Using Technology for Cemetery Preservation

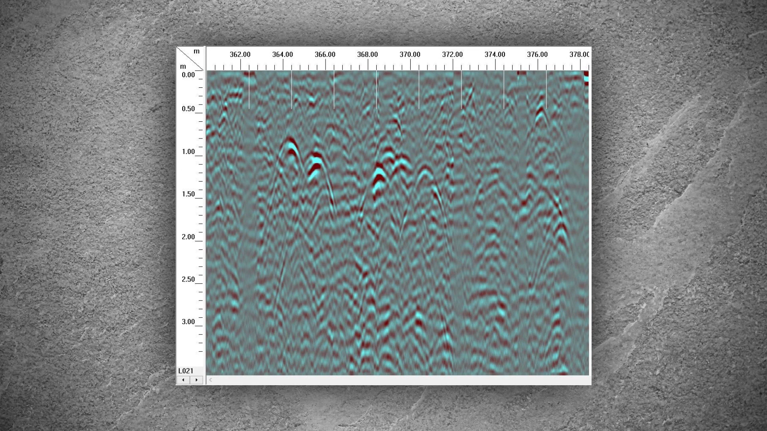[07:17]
Going off those kind of dimensions, you can start to hone in on whether this is actually a burial, or whether this is a large rock, or whether this is something else.
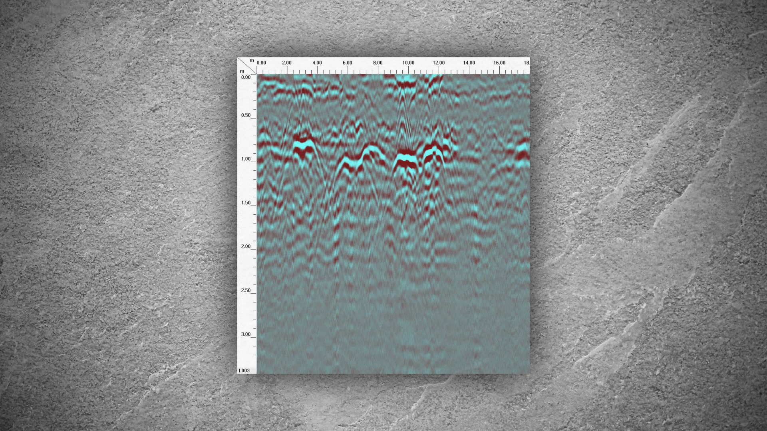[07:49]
If you don't have a casket reflection, a lot of times you can tell based on the natural stratigraphy that you see in your data, you can see interruptions where you can tell whether or not there's a grave shaft there. So you can see disturbed soil and that can maybe key you in on a potential burial.
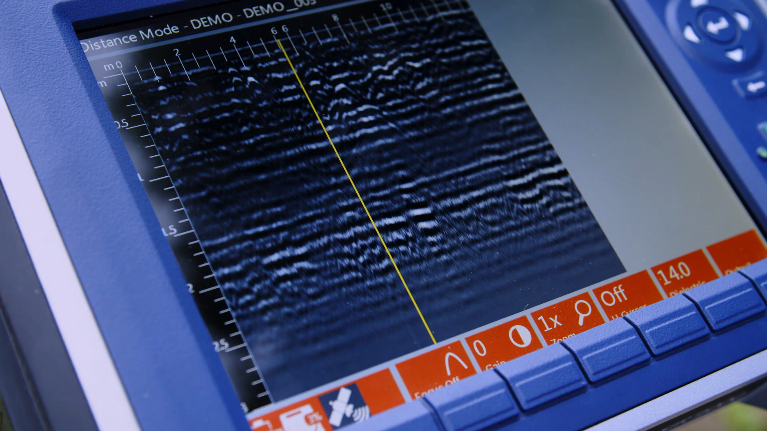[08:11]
The antenna can detect reflected signals up to 8 to 10 feet in the subsurface.
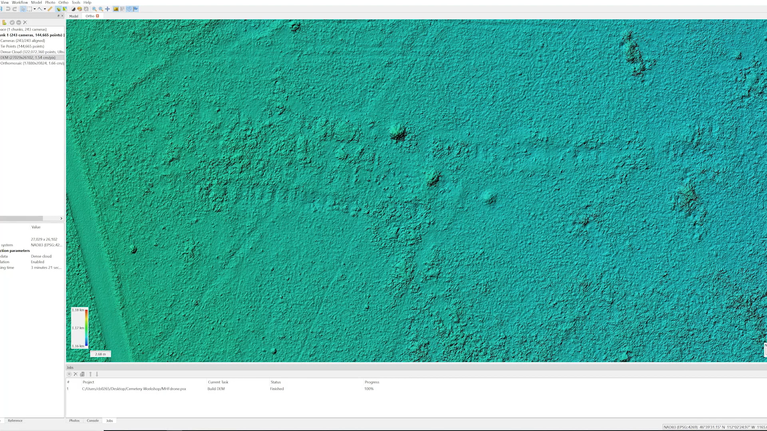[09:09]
So you can create an actual 3D map of what I'm taking as well. One of the things especially if it's a cemetery that's been kind of abandoned, that's really where this is going to shine.
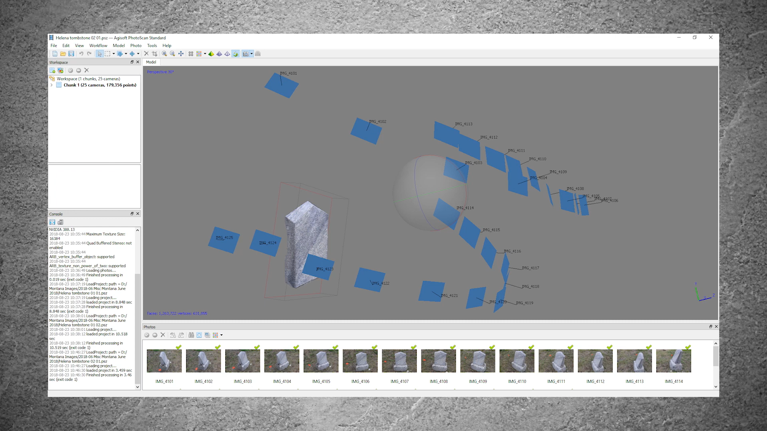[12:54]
Photogrammetry can be used to model these tombstones. And again, from that model, there are a couple possibilities.
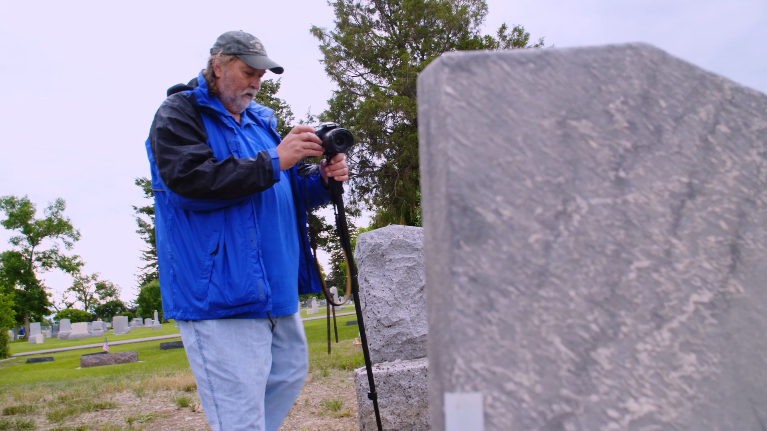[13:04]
Firstly, what you're doing is you're documenting the current condition of the object, of the subject. Secondly, that can be disseminated to other people. One option is when the model is complete, you can output a three-dimensional PDF file, which can be shared pretty universally.
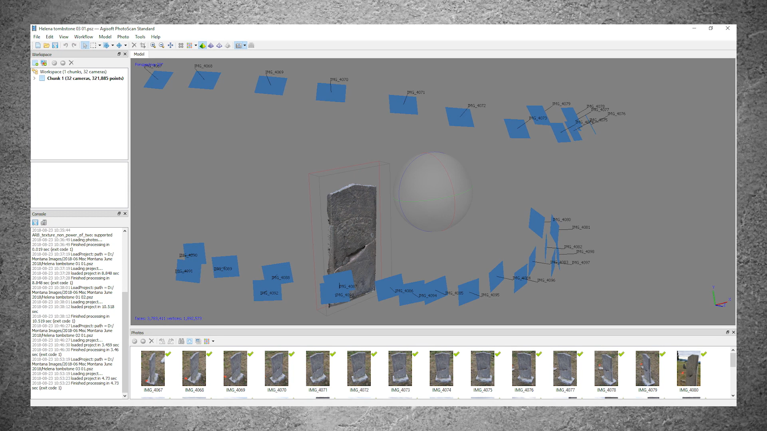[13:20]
And then, people can navigate that 3D file in their computer to look at this from different angles.